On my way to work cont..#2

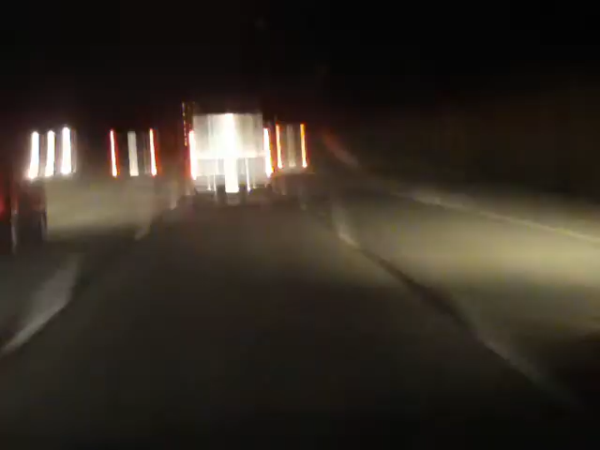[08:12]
Haha. No one regards the speed limit here. Or people. Or farmers. Or motorcycles like me. Everyone has a mindset and they'll stick to it. It's just fine with me. I care less. Whatever. I'll try to dodge it. You gotta be soaked on your toes, right?